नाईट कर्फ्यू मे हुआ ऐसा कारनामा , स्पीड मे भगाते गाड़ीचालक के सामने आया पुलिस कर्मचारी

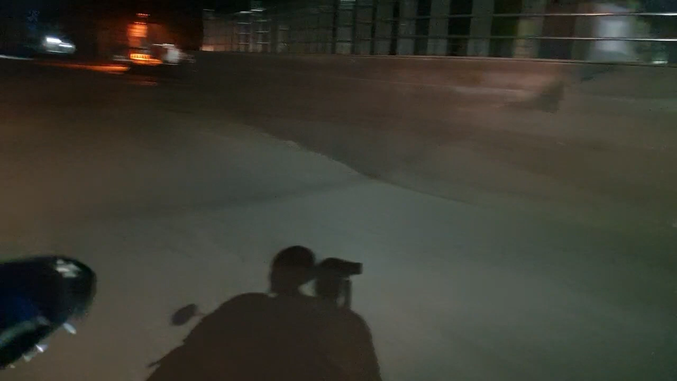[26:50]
लाइटिंग की थोड़ी कमी नहीं आज मुझे बड़सी गेट प